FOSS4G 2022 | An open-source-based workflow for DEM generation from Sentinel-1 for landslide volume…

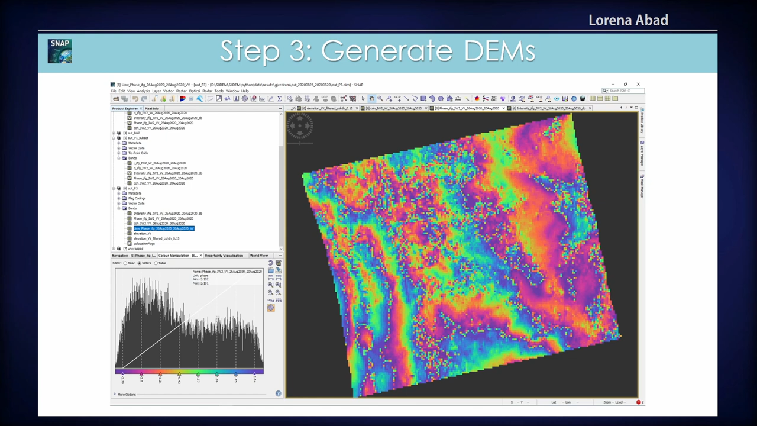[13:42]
It's, yeah, I'm not so used to it. I don't really like it. I don't know how to do all the visualizations and check everything but this is somehow how it looks like and just, I will not go through all of this but this is every single step that you need to do to get a DM out of it.
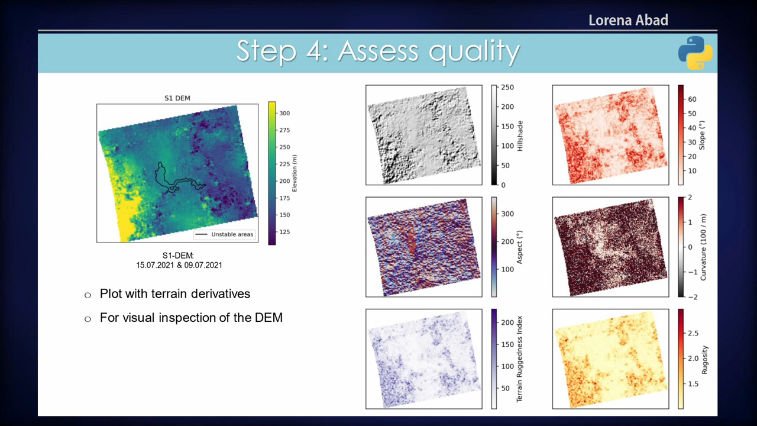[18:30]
So just for comparison here, this is the NASA DM, so a bit nicer. This is the Sentinel-1 DM, very noisy, but still, you can get a general idea of what you're working with.